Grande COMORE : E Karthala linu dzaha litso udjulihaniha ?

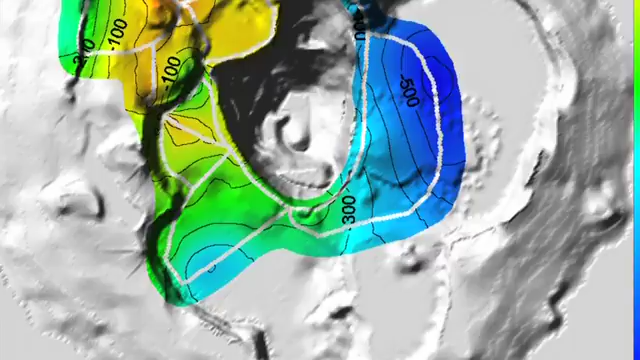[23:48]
Nungu rambuo uka hokiblani mweshungu, ihole dzaha liko uhea nadi. Les parois de cette caldera. Imabesi alio harumwa eshungu, liatongeza o ukaledzaha kalitsu yenea o mahala pia.